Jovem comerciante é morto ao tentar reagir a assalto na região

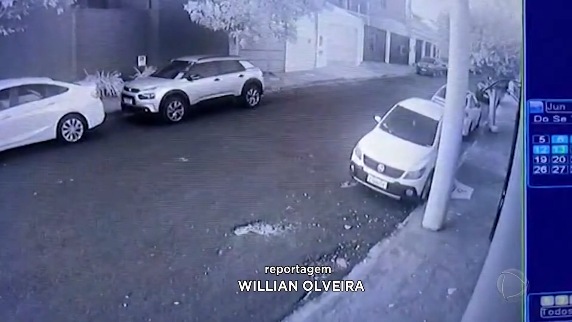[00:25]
Ele foi baleado e morreu defendendo o patrimônio que tanto lutou pra conquistar.
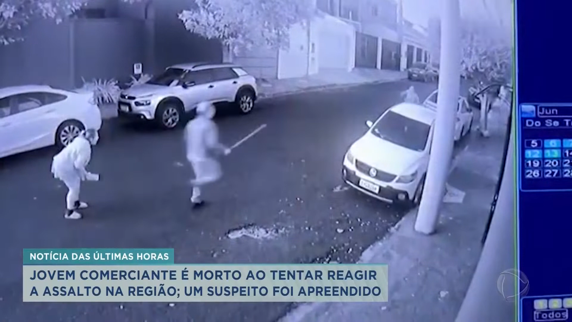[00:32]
As câmeras de segurança da loja de semijóias mostram quando dois homens entram, fecham a porta e, já em tom ameaçador, anunciam o assalto.